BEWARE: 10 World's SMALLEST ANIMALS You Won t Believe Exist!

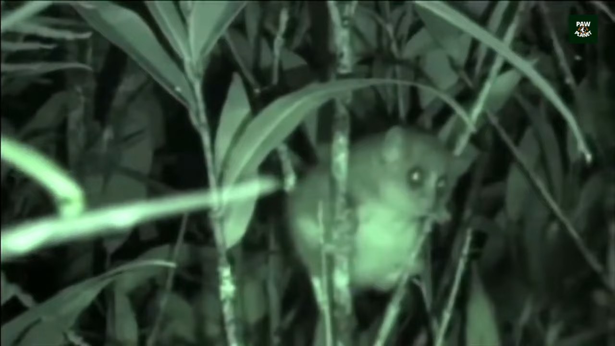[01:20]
Native to the forests of Madagascar, the Pygmy Mouse Lemur has adapted to a life in the dark. It is a master of camouflage, hiding in the foliage to escape predators.